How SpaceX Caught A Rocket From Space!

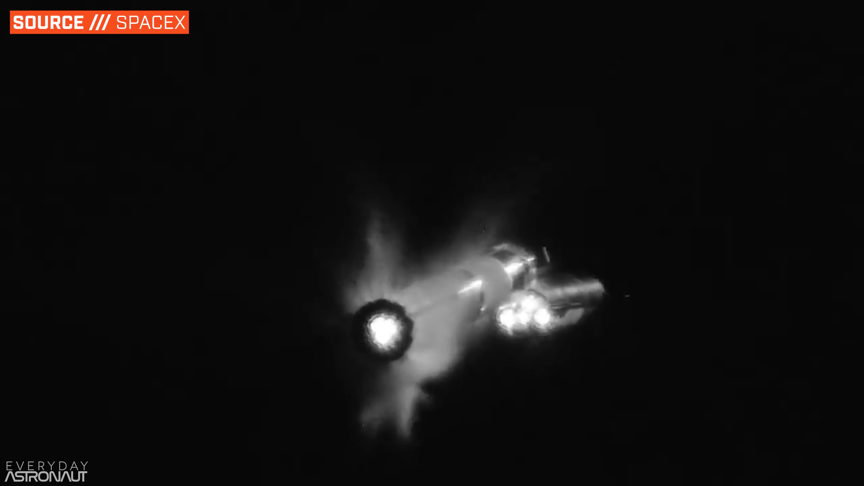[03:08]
Then at two minutes and 41 seconds, Starship accelerates away from the booster while the booster starts to turn around using the three engines that are running, the warm gas olige thrusters, and by cleverly tilting the grid fins, so the Starship exhaust reacts against them.